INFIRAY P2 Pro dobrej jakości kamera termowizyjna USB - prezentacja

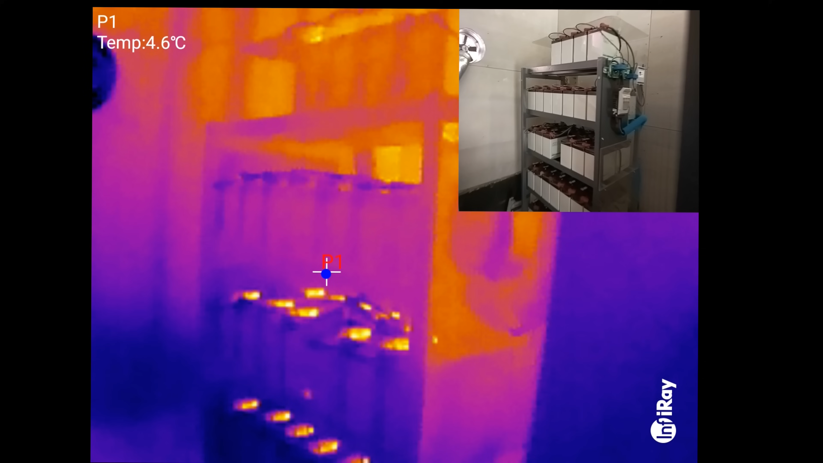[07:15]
On screen: spot 4.6°C
na akumulatorach położone są BMS-y i widzicie,
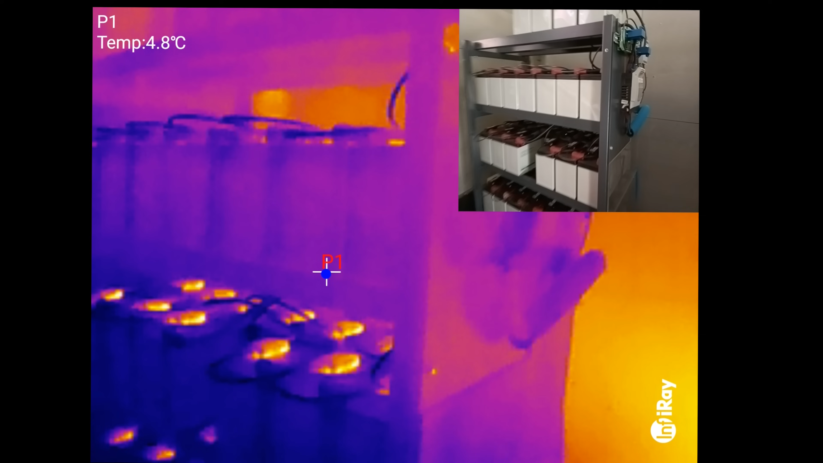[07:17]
On screen: spot 4.8°C
że one mają trochę temperaturę podniesioną.
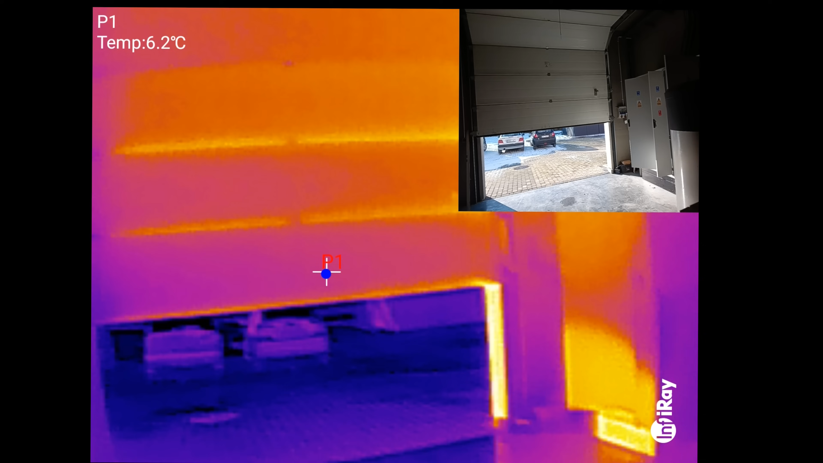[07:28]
On screen: spot 6.2°C
Tak samo jak mamy drzwi wyjściowe i wszystkie
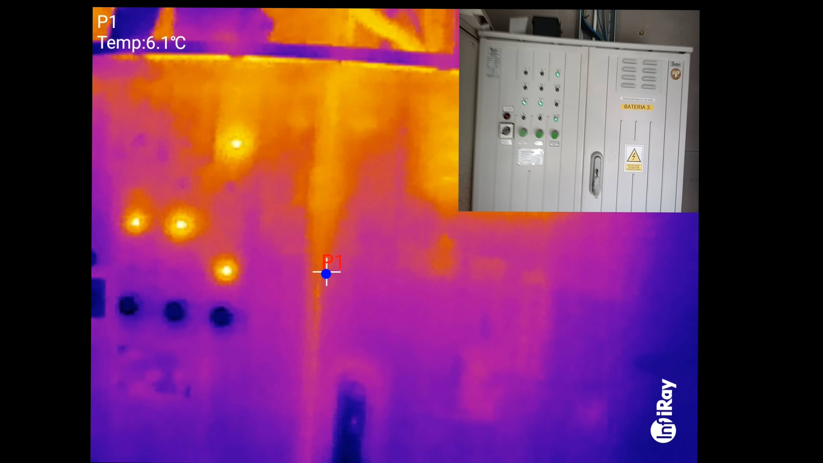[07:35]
On screen: spot 6.1°C
mogą być widoczne w prosty i łatwy sposób.
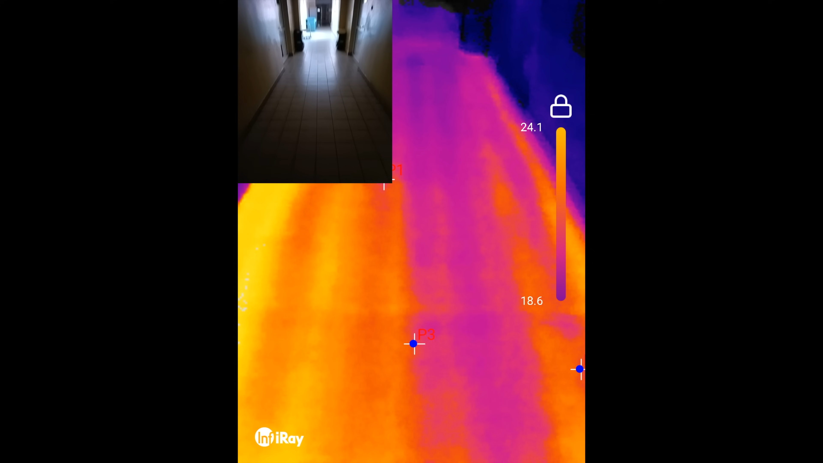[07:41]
Ogrzewanie podłogowe, wodne, u mnie na korytarzu. Widzicie, jak można sprawdzić, czy wszystkie układy pracują.
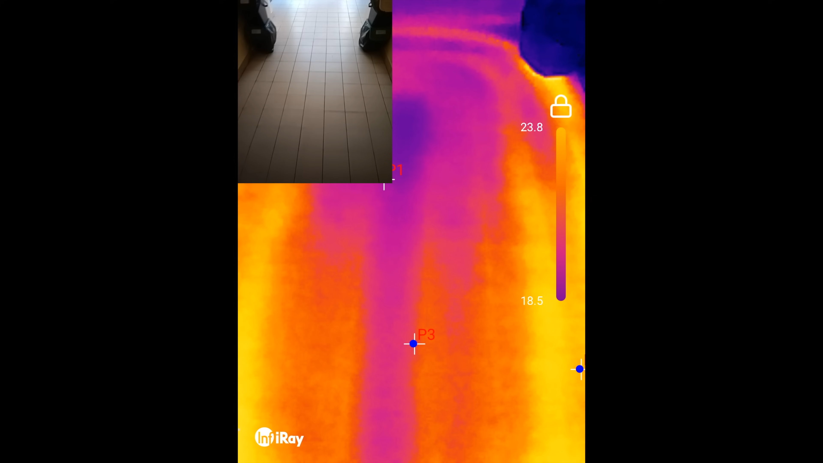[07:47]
To mam dwa niezależne układy.
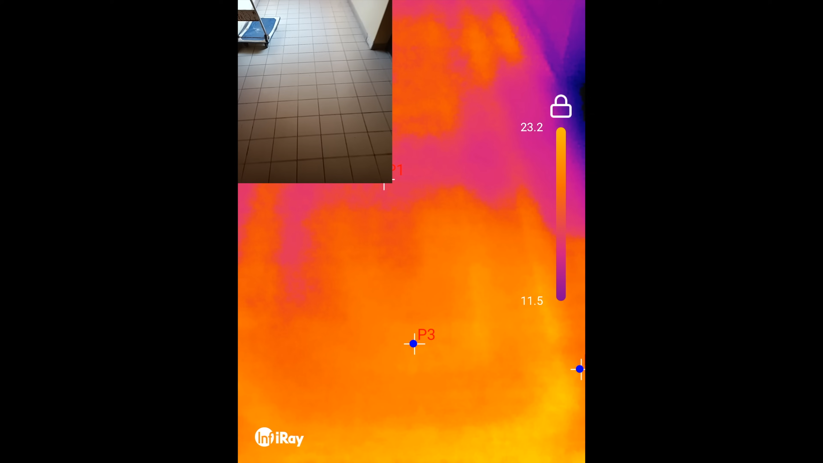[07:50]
Korytarz pierwszy, korytarz drugi.
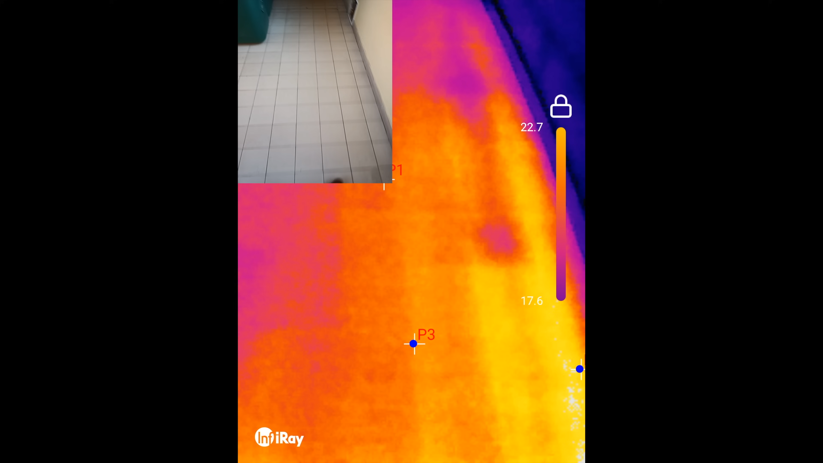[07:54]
I kończy się, za chwilę będzie widoczna granica, gdzie przestaje być ogrzewanie podłogowe.
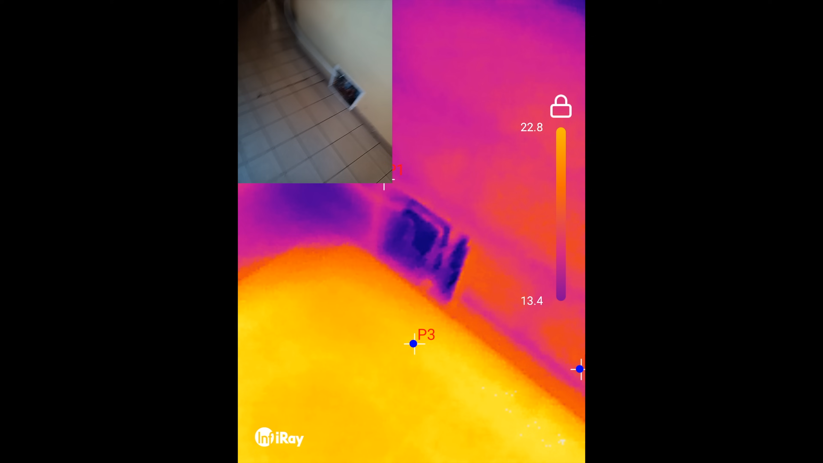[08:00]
O, tutaj dokładnie widzicie tę różnicę.
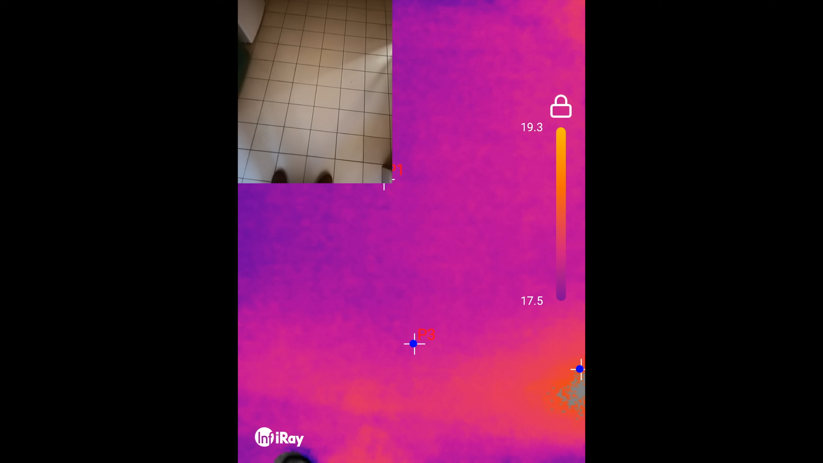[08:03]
Już nie jest ogrzewana podłoga.
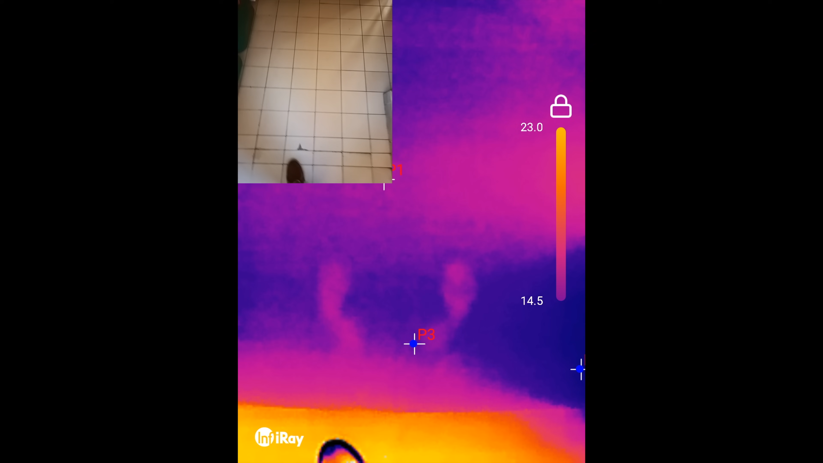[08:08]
I też od razu widać podniesioną temperaturę od moich stóp, od moich butów, które zostały lekko nagrzane przez podłogę, która jest ogrzewana.
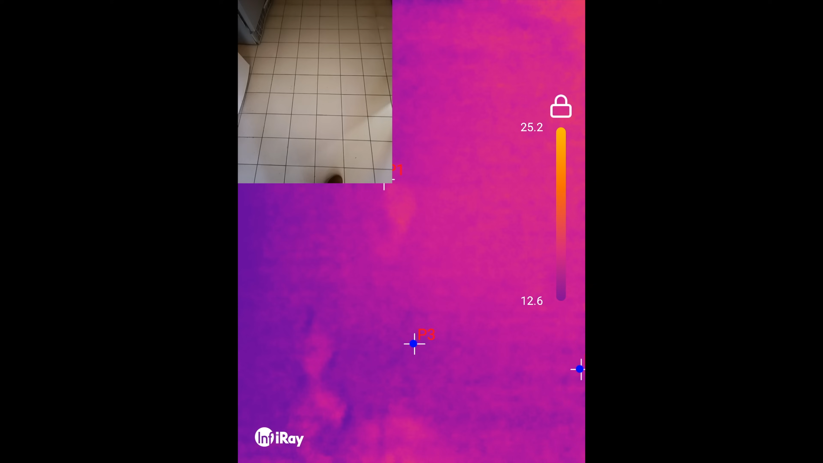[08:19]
I tutaj też widzimy, jaka jest rozdzierzość termiczna tej kamery. Nie jest taka zła.
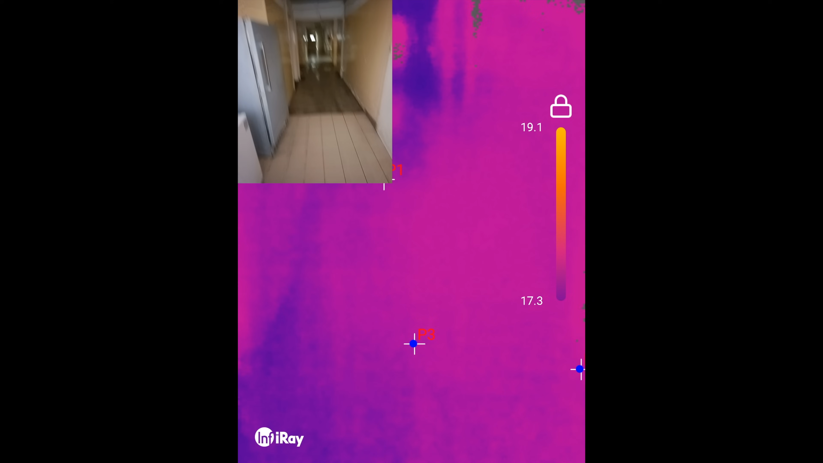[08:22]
To nie są dwa stopnie, tak pisze producent, ale widzimy dość szybko tę różnicę.
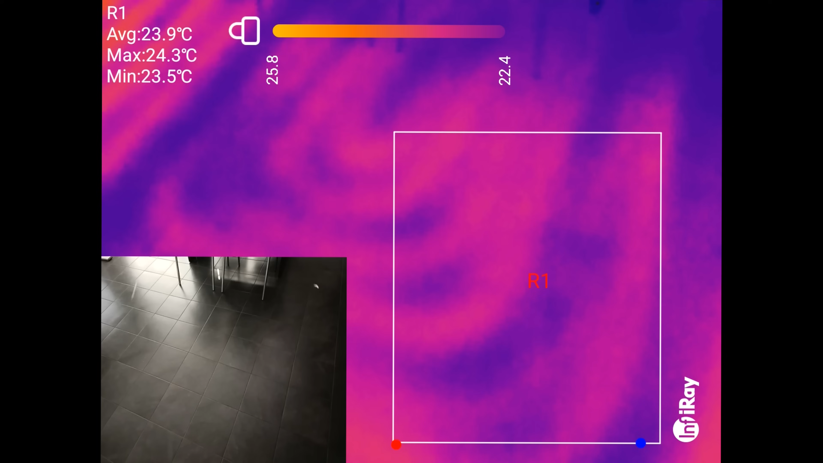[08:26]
On screen: max 24.3°C, min 23.5°C
W moim gabinecie podłogówka.
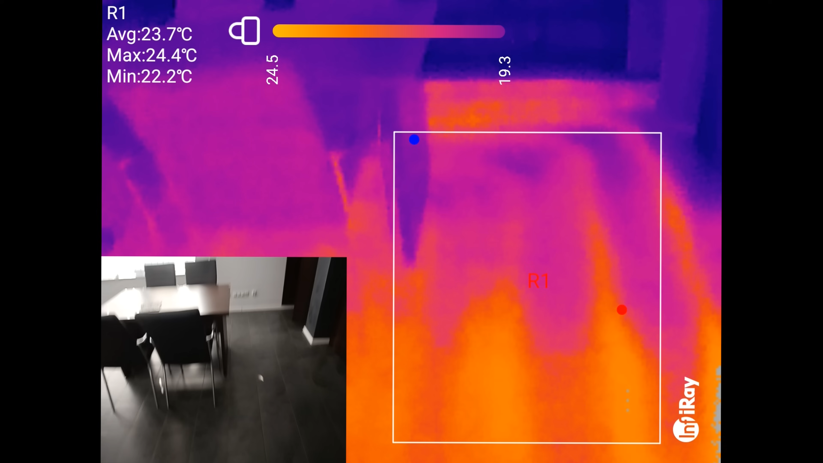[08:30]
On screen: max 24.4°C, min 22.2°C
I zobaczcie, jaką mam nieszczelną ścianę. Ściana zrobiona z pustaków.
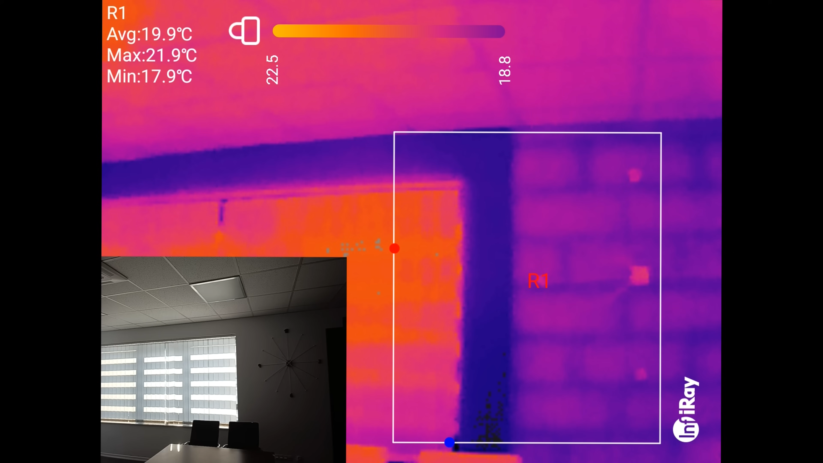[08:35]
On screen: max 21.9°C, min 17.9°C
Widać łączenia między pustakami.
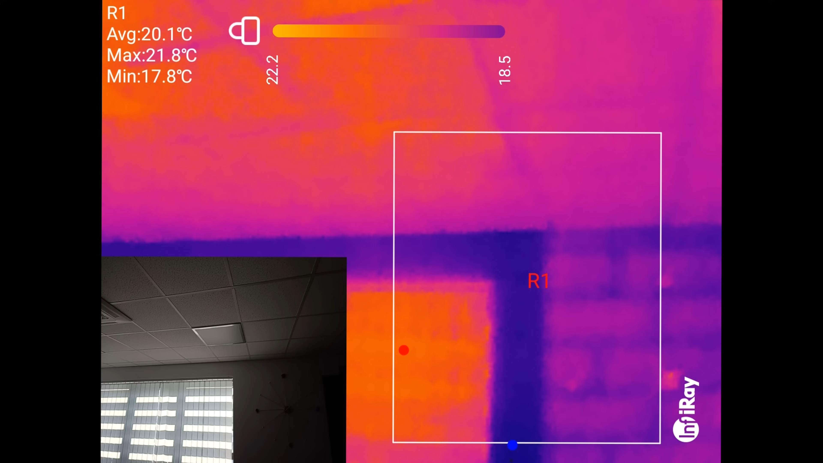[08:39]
On screen: max 21.8°C, min 17.8°C
I widać, że to są mostki termiczne.
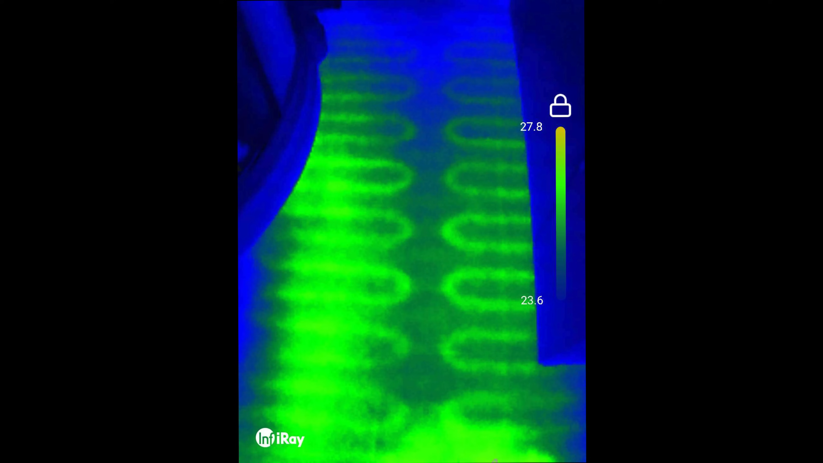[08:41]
Ogrzewanie podłogowe elektryczne. Jeżeli chcecie przewiercić się przez podłogę, musicie się przewiercić, to wiadomo, gdzie jest kabel, a gdzie go nie ma.
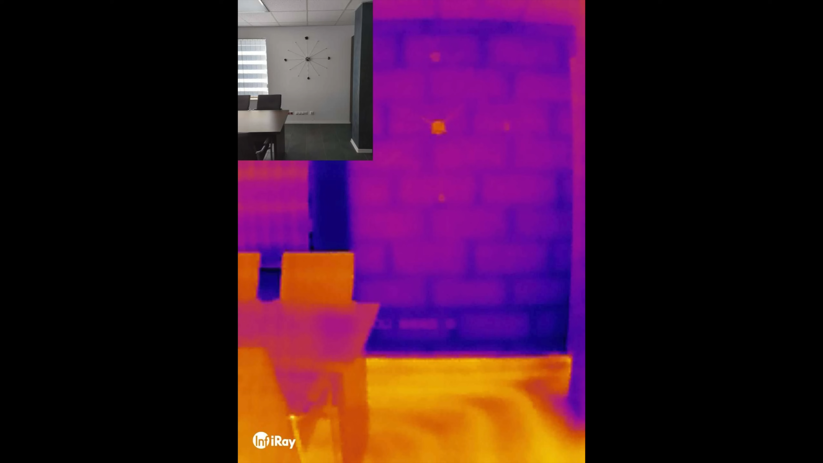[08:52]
Mój budynek, on jest nagrzany od słońca, w związku z tym jakby nie ma to znaczenia.